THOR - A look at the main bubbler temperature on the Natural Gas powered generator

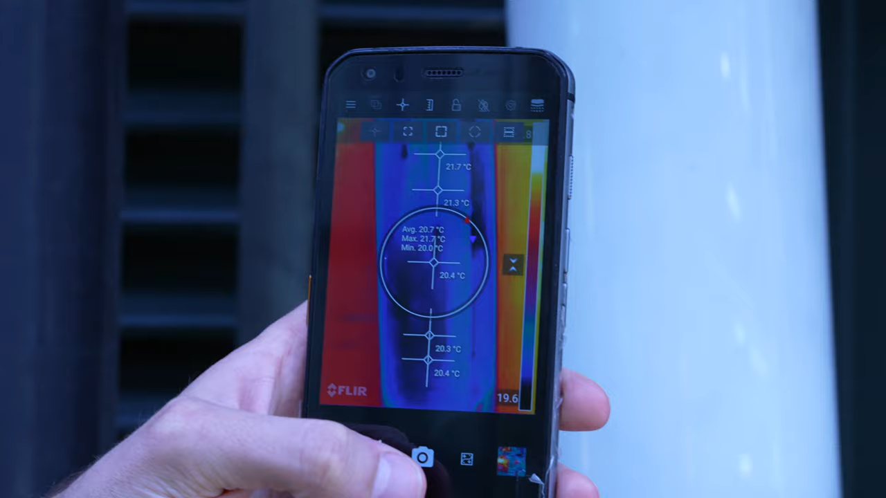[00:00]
Okay, so we're looking at the temperature of the bubbler, and it's around about 22.3 degrees C,
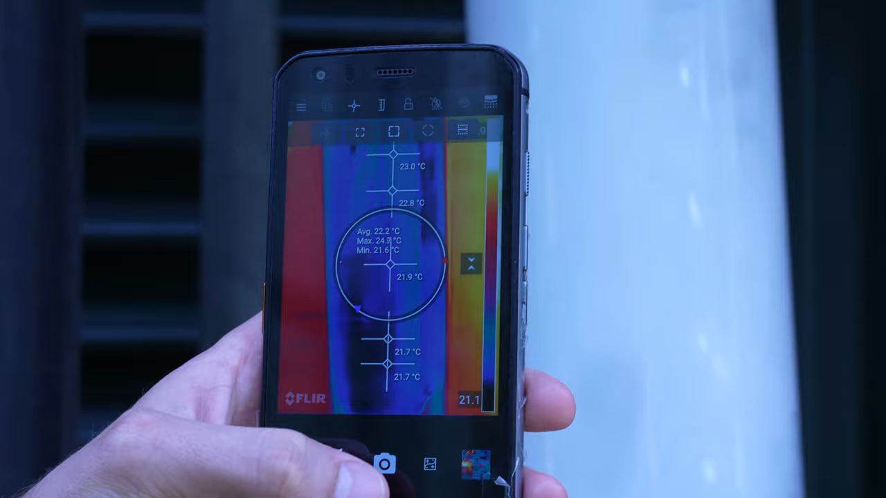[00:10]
On screen: min 21.6°C
and I would suggest that that is the water has cooled down to the ambient air temperature.